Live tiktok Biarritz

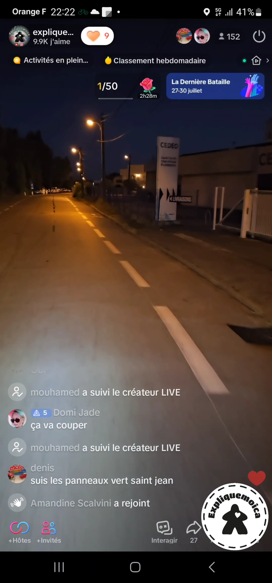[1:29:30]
Suis les panneaux vers Saint-Jean. Ok. En fait, le problème, ouais, c'est que je peux pas prendre les grandes routes. Hein.
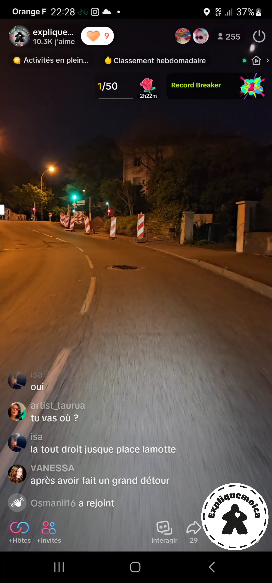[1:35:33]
Tout droit jusqu'à la place de la Motte.